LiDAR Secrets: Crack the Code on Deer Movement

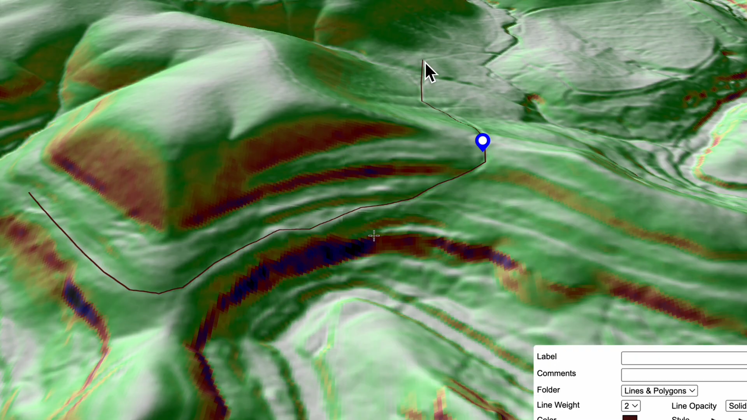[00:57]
Bucks use predictable paths due to these obstacles that they face and LIDAR shows us what the old maps miss.
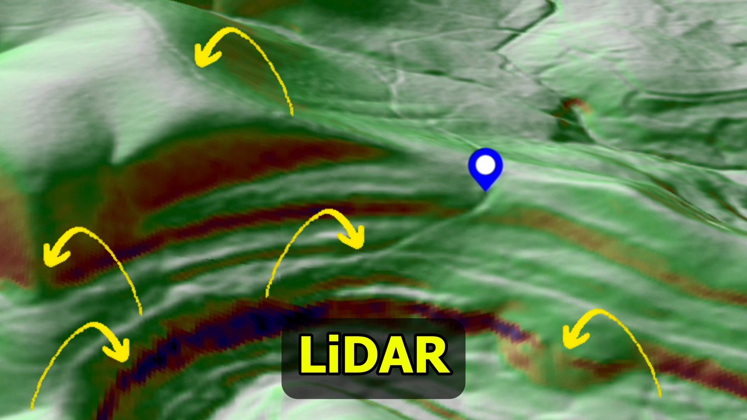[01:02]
Using maps before hitting the woods saves me a lot of time.
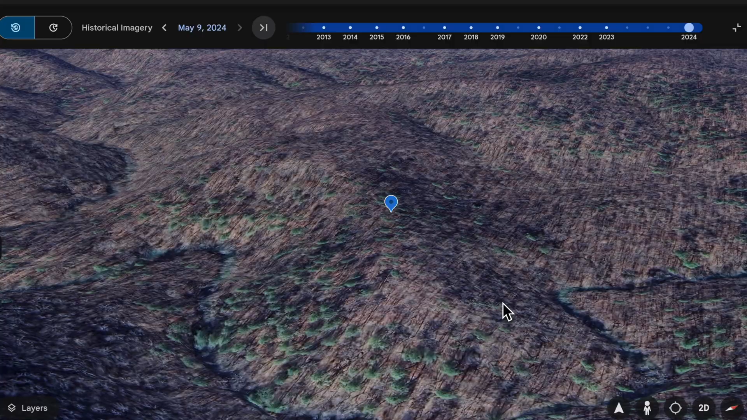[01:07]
Area maps show canopy but not structure and LIDAR strips this away. Now you can see benches and likely travel routes. These are a mature buck safe travel zones that might have gone unnoticed using the old maps. We can now use shade relief and slope angle, colored gradient layers,
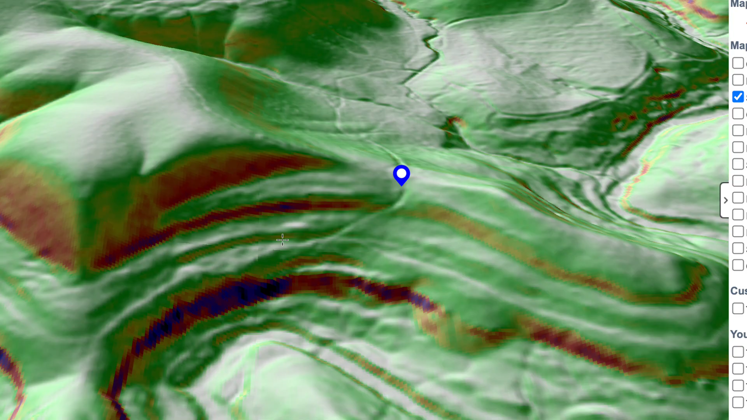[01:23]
and overlays to spot crossings and terrain edges.
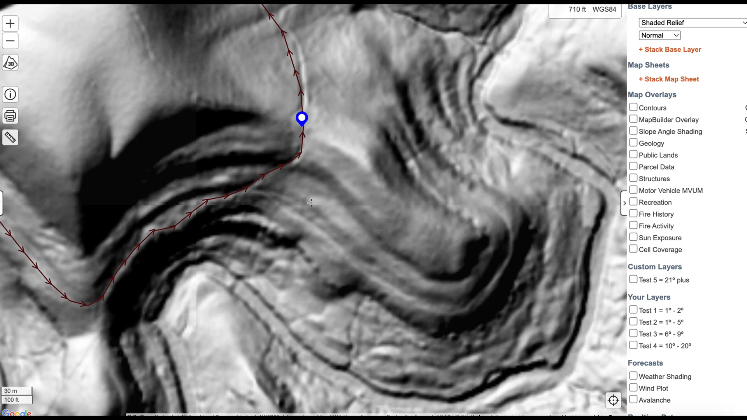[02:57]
Normal Shady Relief allows you to better visualize elevation changes and highlight terrain features such as cliffs,
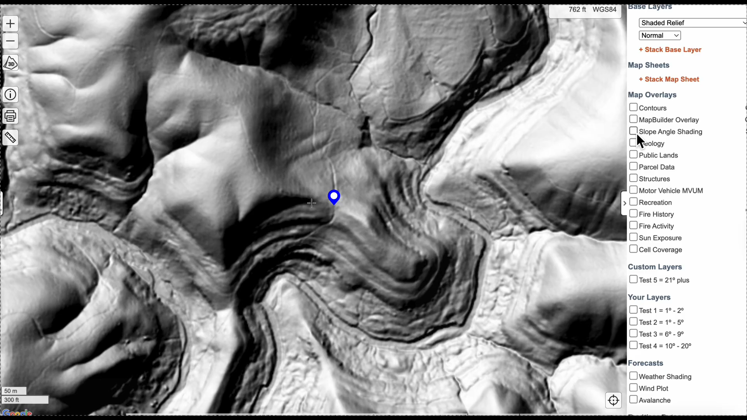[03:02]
ridges, benches, and micro drainages.
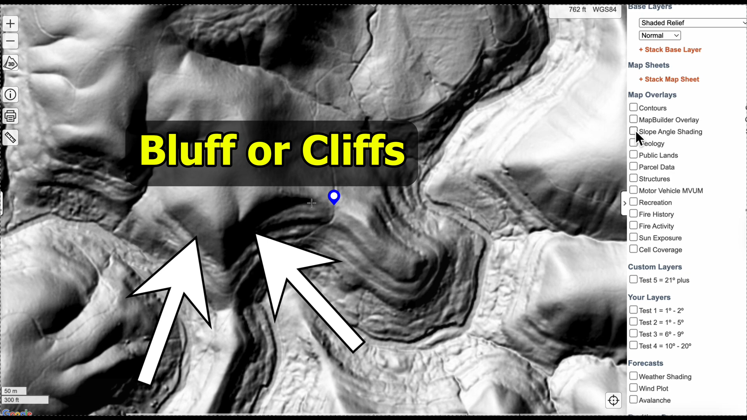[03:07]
This layer is most often used in conjunction with other layers to add topographic shading.
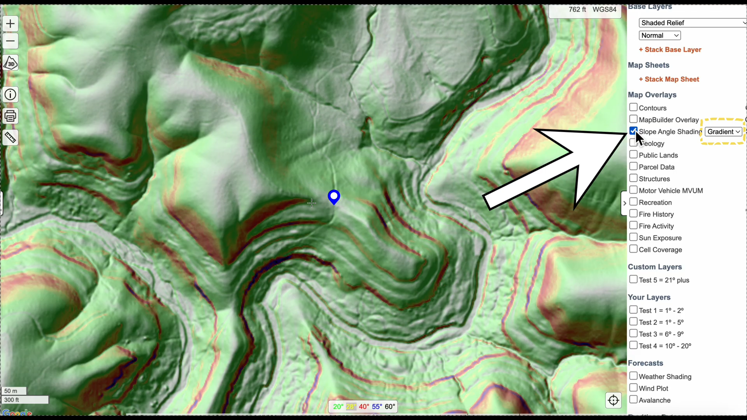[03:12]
Check the box for slope angle shading in gradient view and the map really comes to life. Then toggle on 3D and you're looking at the mountain without the trees and that's a huge advantage in my opinion. Look for pinch points, benches,
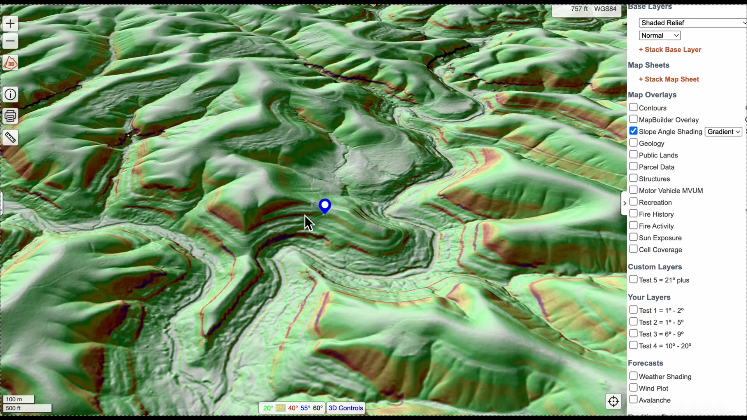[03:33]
and transitions and mark trails and sign with arrows and circle markers like circle B for beds, circle C for crossings, circle R for rubs, and S for scrapes.